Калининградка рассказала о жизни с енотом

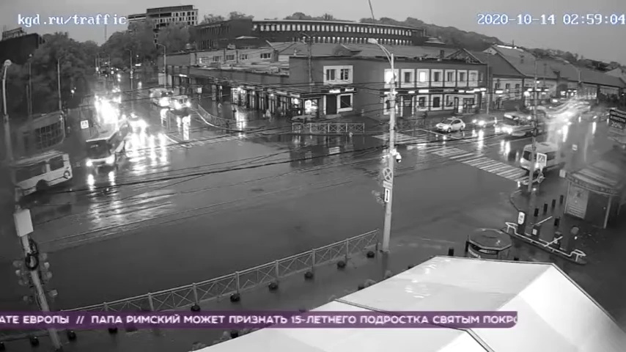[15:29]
Так все красиво, черно-белое. Пробок нет, но активное, кстати, движение. 9 апреля Фрунзе тоже. Смотри, все проснулись. Много достаточно автомобилей. Я вижу, на светофоре стоят машины, но не такой. Но это не пробка. Ох ты. Ленинский проспект.
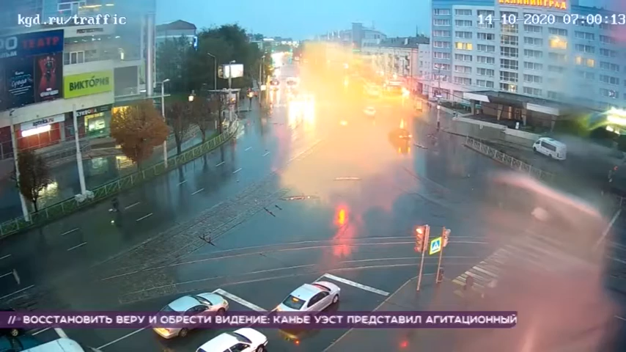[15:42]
Капелька попала в видео в экран. Ну, вроде как свободный. Красиво засвечивает. Да. Я вижу, что там стоят машины, фарми светят. Эстакадный мост.
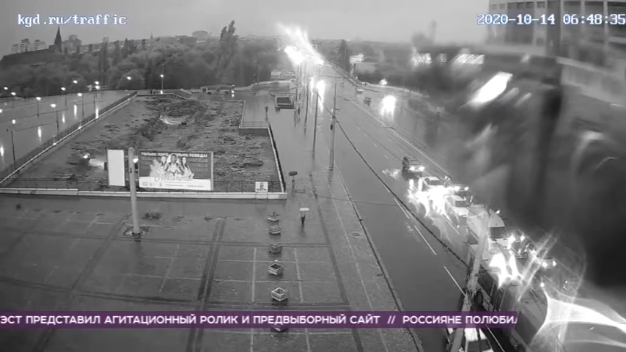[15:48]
Есть небольшое скопление на как раз-таки въезд в сторону центра совсем города. Совсем небольшое. Ну. Видимо, решили сегодня не ехать никуда.